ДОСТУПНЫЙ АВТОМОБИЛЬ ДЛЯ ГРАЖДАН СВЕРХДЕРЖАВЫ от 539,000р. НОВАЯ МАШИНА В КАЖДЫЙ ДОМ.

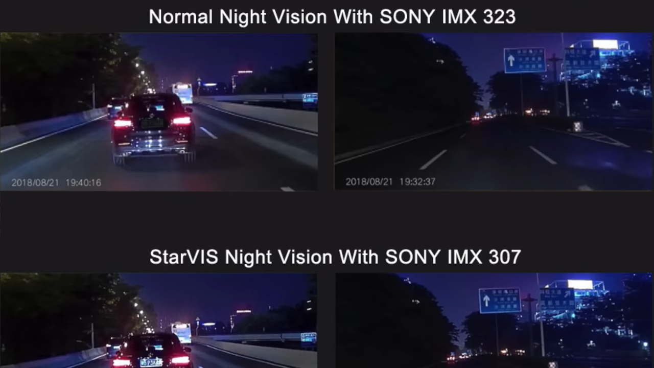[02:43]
Передвигаясь по темной дороге, света фар будет достаточно для того, чтобы картинка была читаемая.